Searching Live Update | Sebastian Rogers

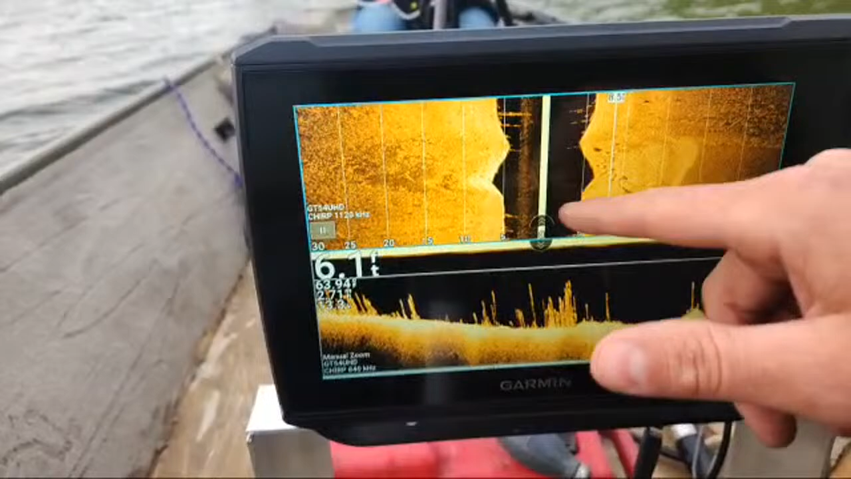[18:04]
On screen: depth 6.1 ft
So I don't know why I didn't have any prop wash on my left side. Now all of a sudden I do. But it's still not interfering with my image. Not too terribly bad. It's just putting in the water column. What's prop? So on your side imaging, you had the water column, which is black. And then it should be black, right? Like solid black, because it's the water column. If your prop's spinning and it's interfering with your transducer, it'll show like a wishy-washy looking color, like the bottom, but it's water, like prop, like the thrust, like wash from the prop,
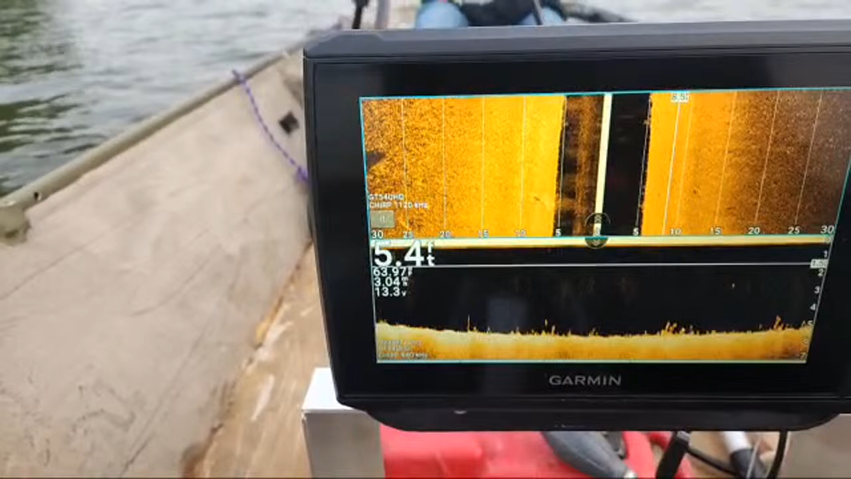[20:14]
On screen: depth 5.4 ft
I like Garmin because land, water, and aviation. Make sure I don't hit nothing else.
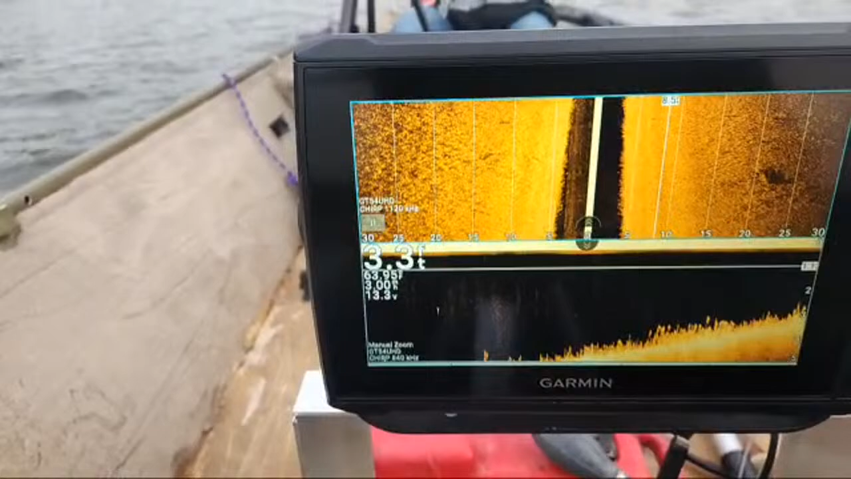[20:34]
On screen: depth 3.3 ft
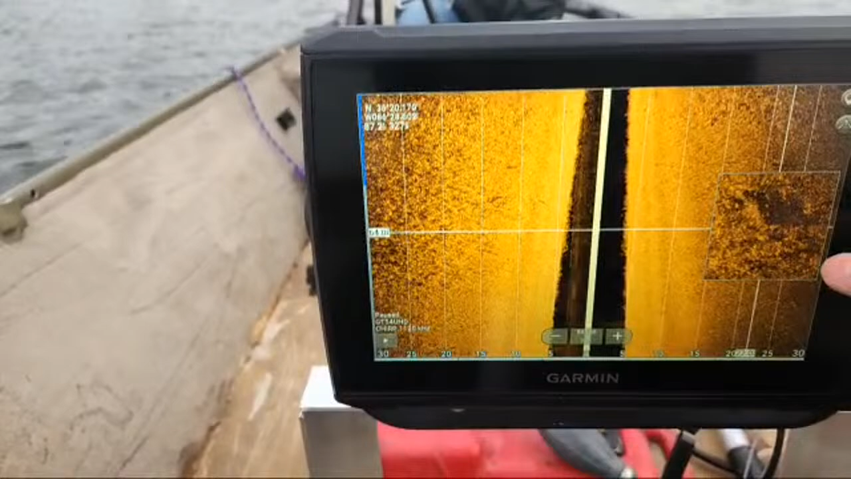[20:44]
Some grass.
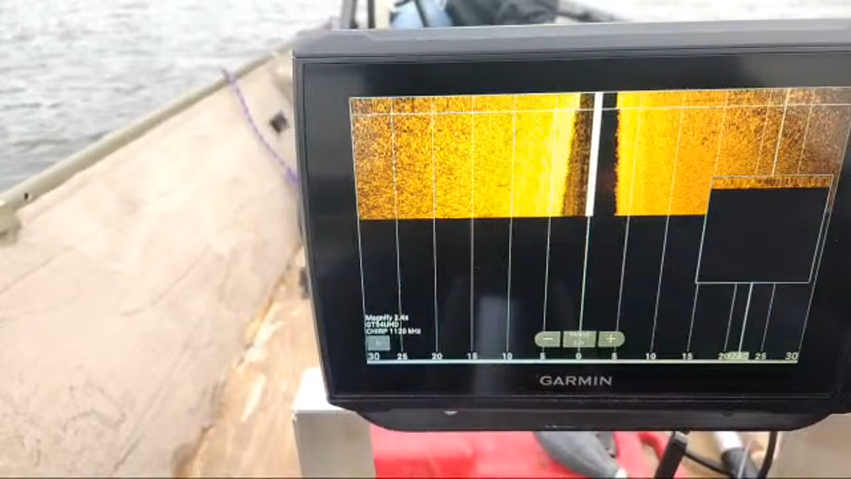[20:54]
Yeah, it goes kind of. Yeah, we're in 2 foot of water. 2 foot? Yeah. Way out here? Yep. Wow.
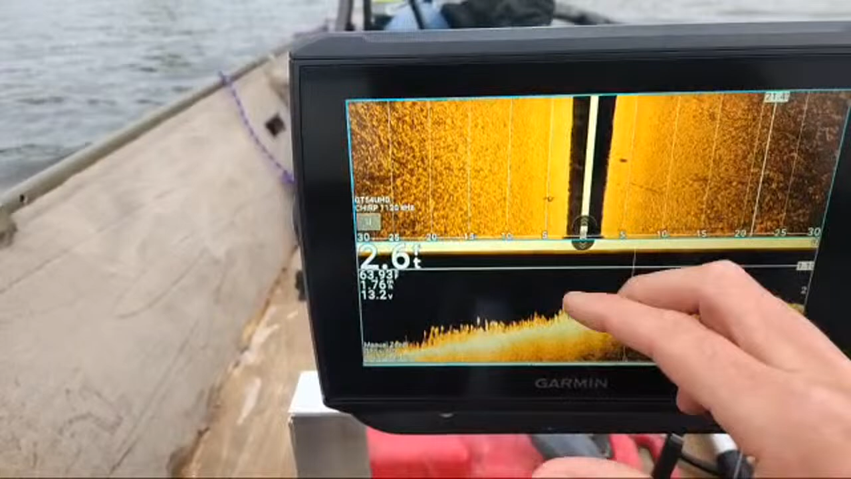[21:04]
On screen: depth 2.6 ft, water 63.9°F
Which I need to go back over what we all just went over just because I was backed out of the screen. Well, I guess it would be a good test.
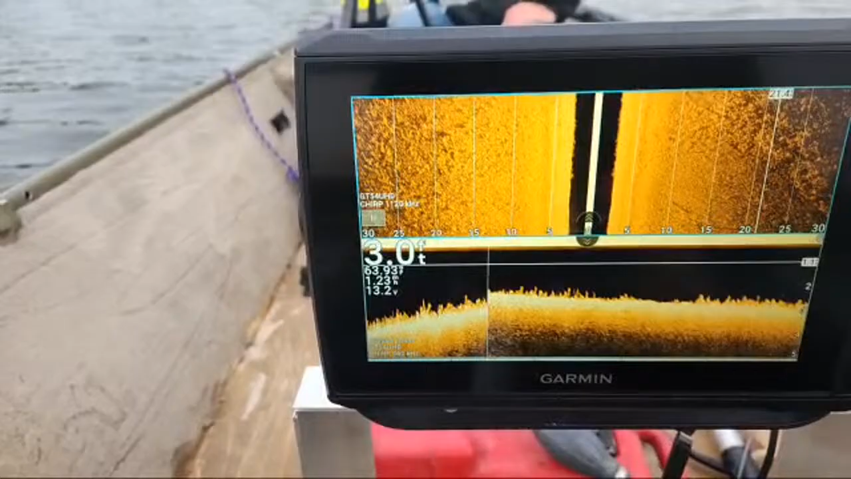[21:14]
On screen: depth 3.0 ft
So I'm not scanning right now. I'm just trying to see what this bend's doing because the current is coming from that way. I don't know if you guys can see me or not, but it's pushing it, everything kind of this way.
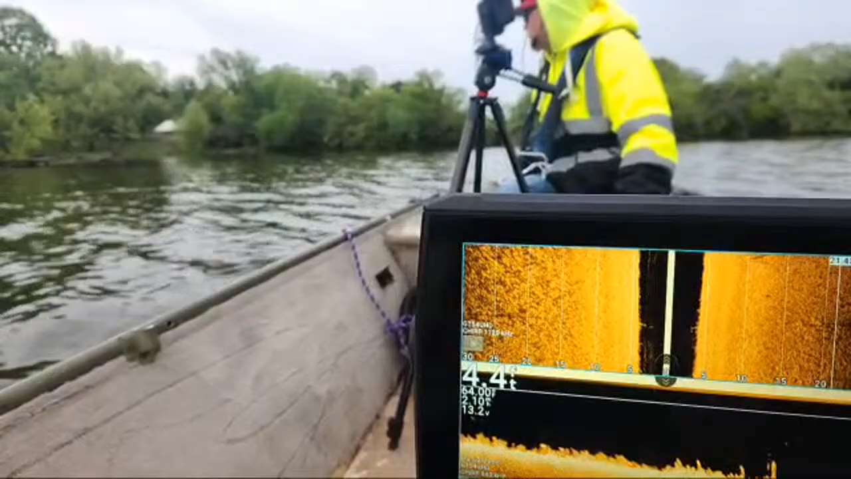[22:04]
So. Woo. 4 foot of water.
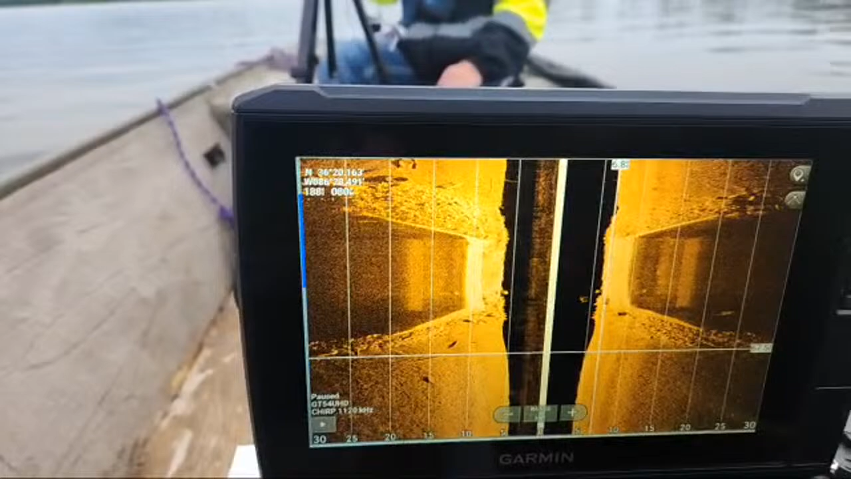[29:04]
There's a bridge, which would be a weird spot if you had other activity.
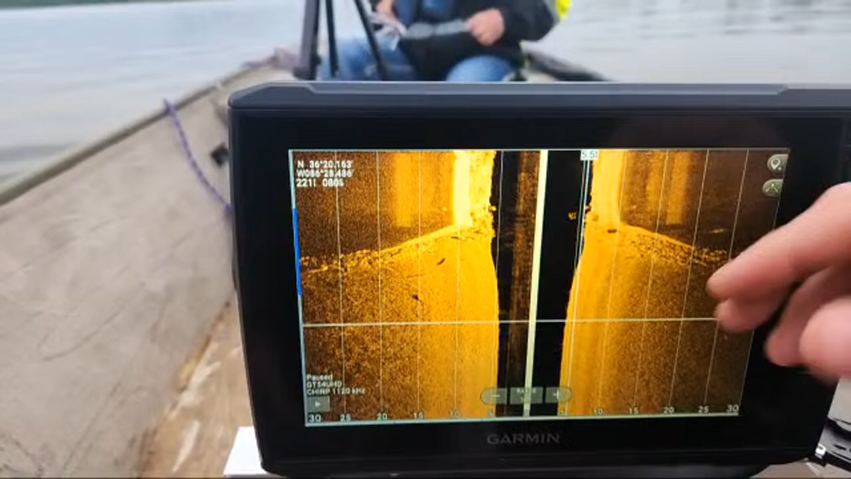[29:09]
You have to stop in the middle of the road. So here is the bridge, left and right. So this is what we just went past. So just looking for anything that sticks out. So the bridge, anything outside of that.
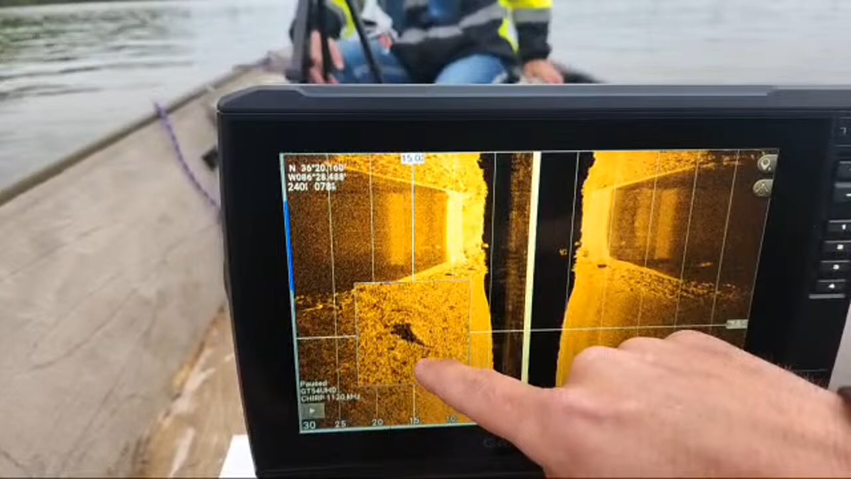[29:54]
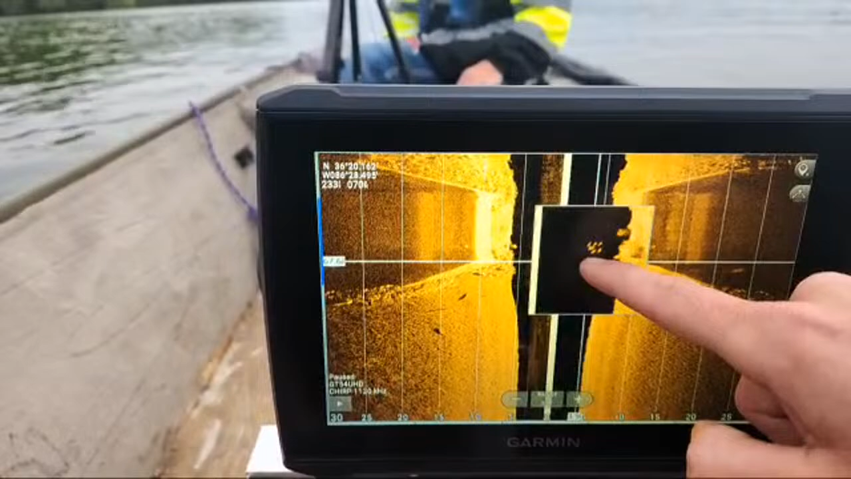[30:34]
there's some fish right there. So that's what the size of the fish are. That's not a fish. Those right there hovering in the water column, those are fish. What kind of fish?